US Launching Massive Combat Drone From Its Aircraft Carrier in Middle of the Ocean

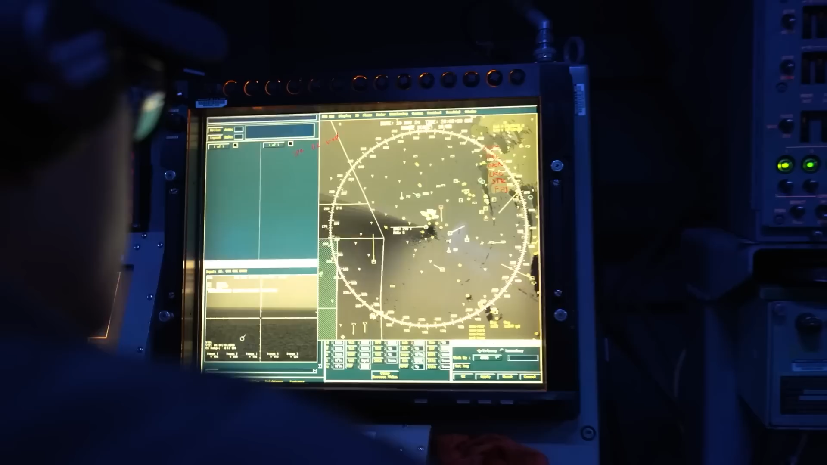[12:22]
The control display unit sends a signal to the onboard computer in the unmanned combat aerial vehicles,